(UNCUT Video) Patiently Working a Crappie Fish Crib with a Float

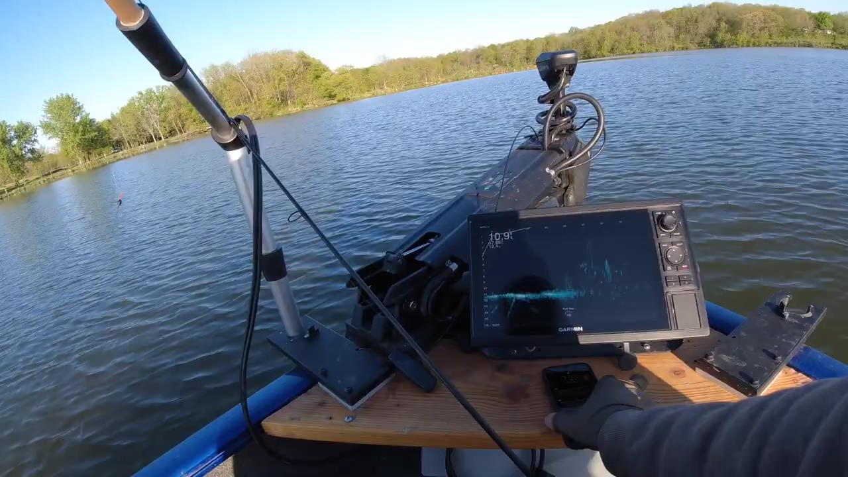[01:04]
30 in the morning this is what I'm gonna fish so you see some brush here now there's not a lot of fish on this brush there's one here I mean I can see four five crappy but I already know that you know if you have a good solid brush and you know it's this time of the year just fish it even if you don't you don't need a mega school every time because you just can't see all the fish on live
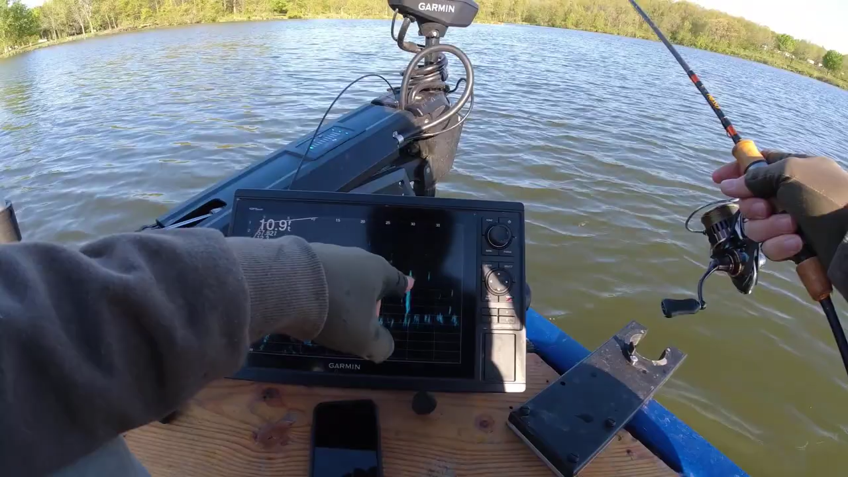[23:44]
see there's some dots again okay there's small dots but there is some some dots again so the business business should pick up again